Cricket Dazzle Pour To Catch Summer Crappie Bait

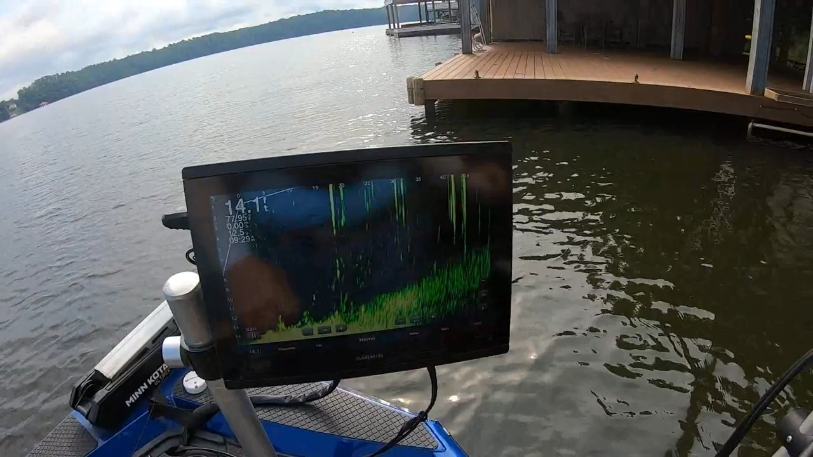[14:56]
you can see right here there's some trash right here too there's a couple right there some of that's a little bit of brush you put down you see some of them way back here that's 35-40
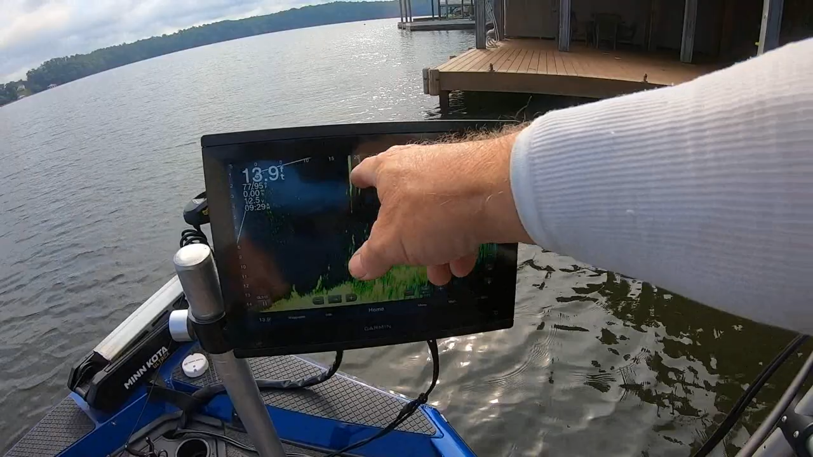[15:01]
feet in front of the dock it's about 18 yeah i can't get to them it'd be tough get to if something skips easy but
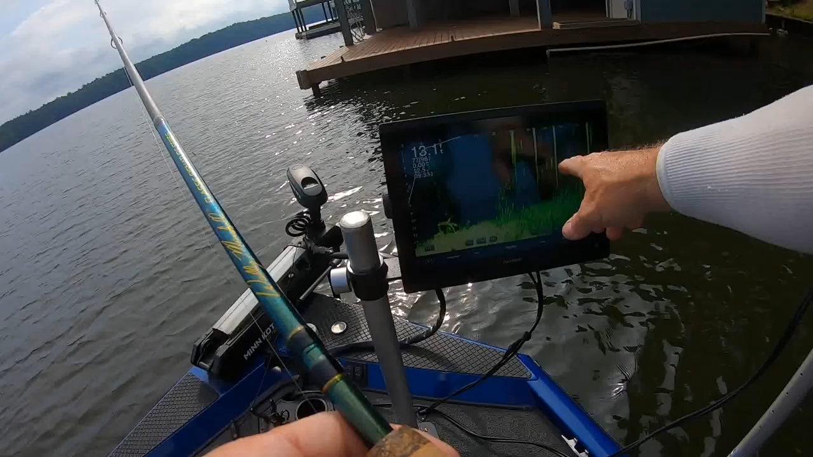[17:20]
there's a couple nice ones at 35 feet I'm going to try again I don't think I'll ever get some I got some hey I got a couple tadpoles laying right there I might put one of those on to see if I can get back two of those